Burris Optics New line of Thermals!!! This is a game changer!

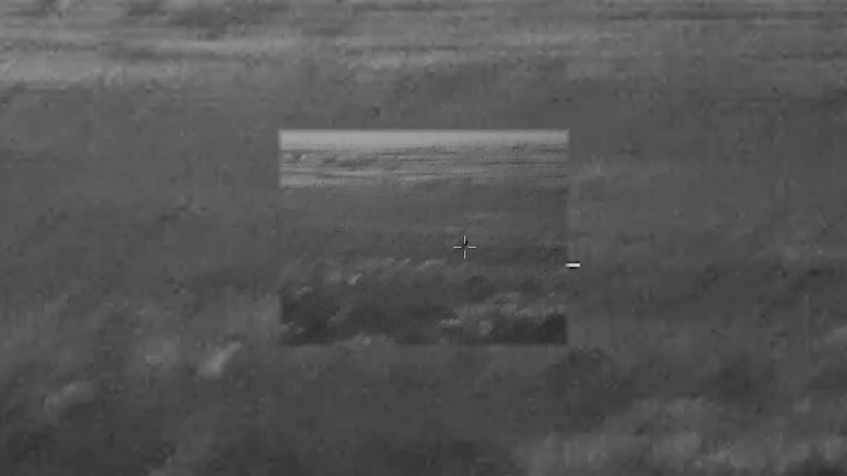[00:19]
so you can quickly find heat signatures in the dead of night.
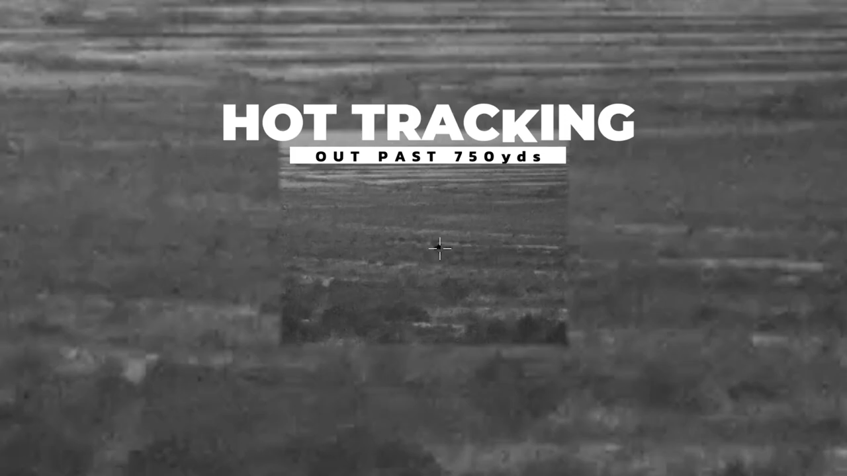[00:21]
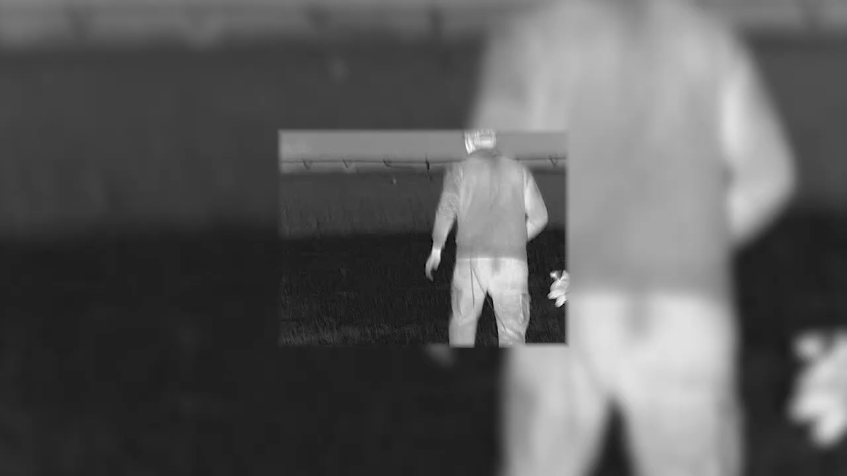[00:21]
Real-time Wi-Fi to mobile connection allows others to view,
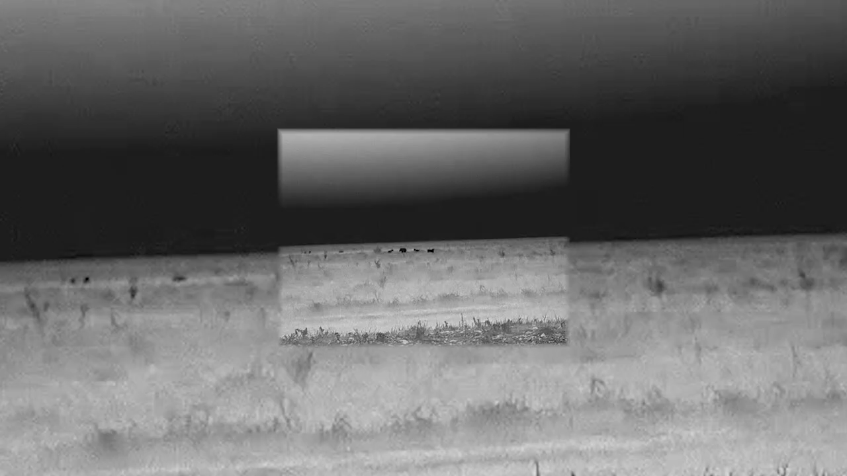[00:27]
control, and record the handheld from your mobile phone.
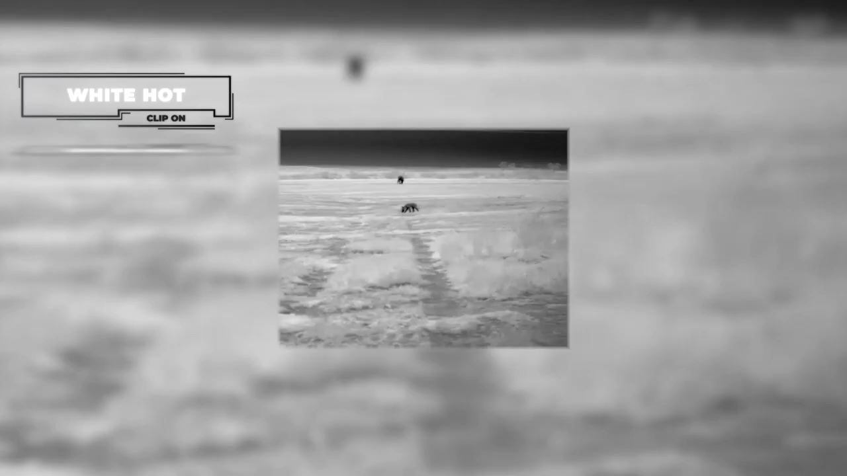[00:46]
You can even connect an external battery using the included power cable for non-stop hunting action.
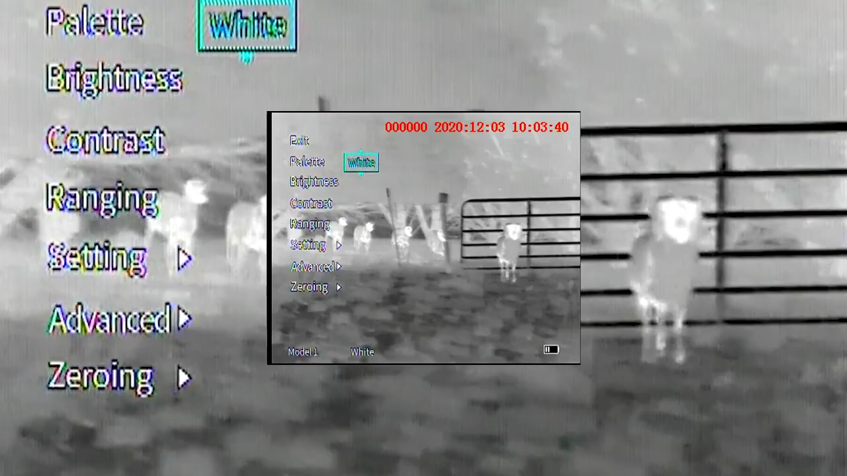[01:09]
The four power zoom, multiple color palettes, and hot tracking options are rock-solid and sets the bar high for night hunting optics.